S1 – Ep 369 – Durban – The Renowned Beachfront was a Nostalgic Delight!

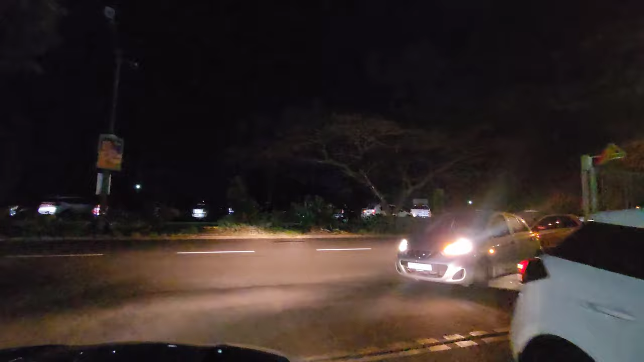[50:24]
I'm sure. It looks like you must turn left. I have to turn left, I've got no choice. I must tell you, we've forgotten what traffic is like.
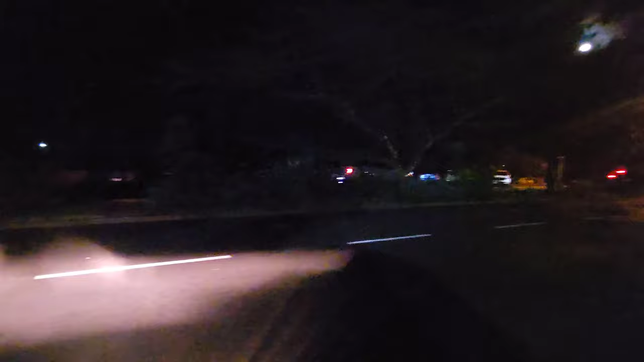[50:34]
Whenever we mention traffic back home, we have no idea what hectic. We're talking about. Yeah, this is crazy. Yes. Looks like you need to go around the roundabout and back. Back again, yeah.
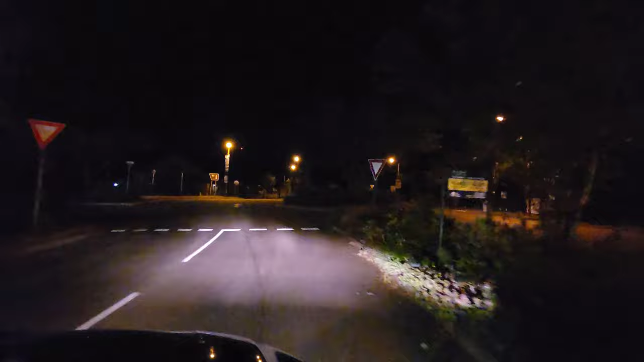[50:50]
I think it'll take us a while to get our bearings around here. Yo. Not easy roads these. And very busy for a Tuesday night, I thought. But you know what? Live here for 6 months and you'll be fine. Oh, there are slot machines. That's probably why it looks like this. Okay. I saw KZN slots. All right, that explains it.
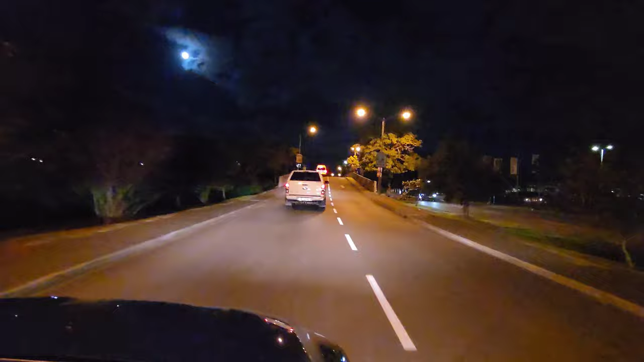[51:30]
This is the way we came in, yeah.
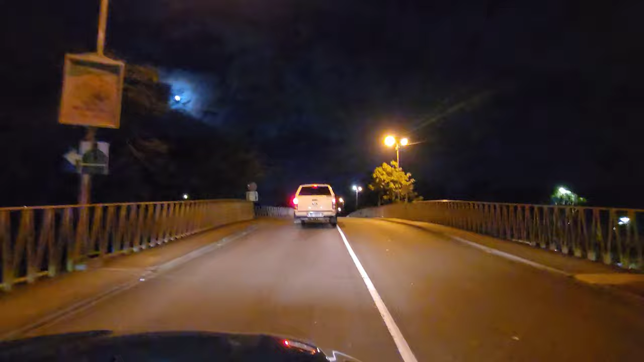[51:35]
Then we had to head to the other side and make a U-turn and come back. Yes. This is like wild.